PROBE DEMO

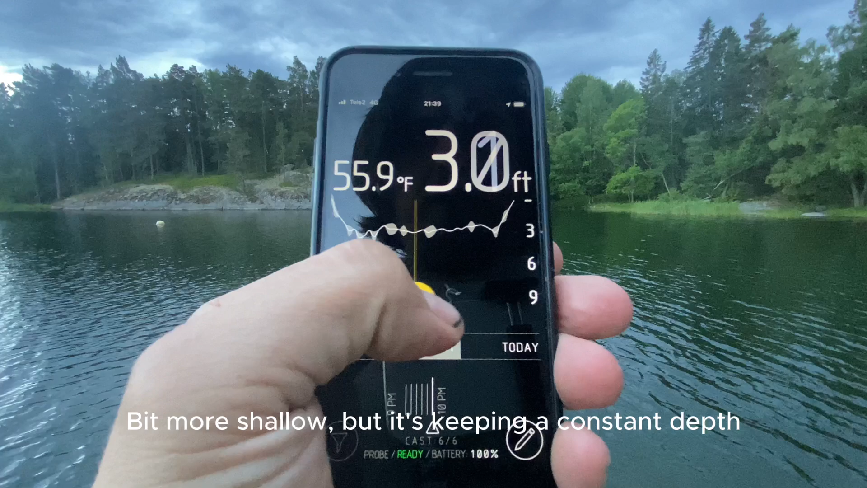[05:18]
On screen: depth 3.0 ft, water 55.9°F
keeping a constant depth and as you can
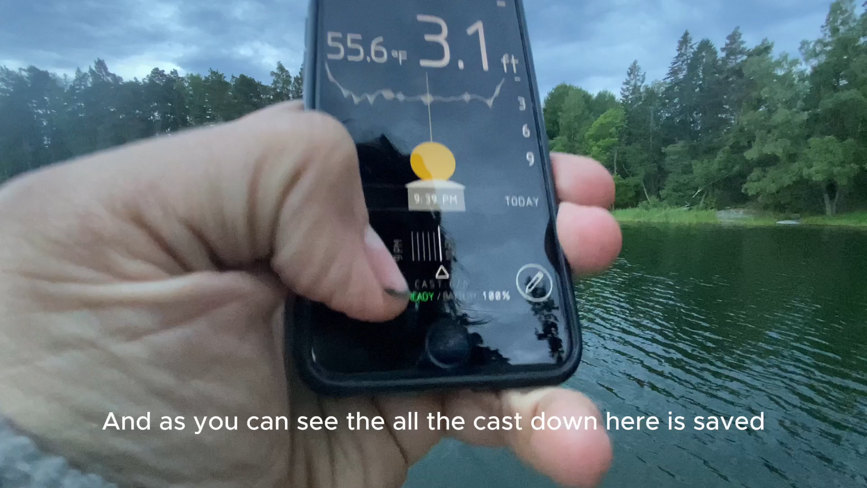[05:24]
On screen: depth 3.1 ft
see the all the cast down here is saved so you can just whoops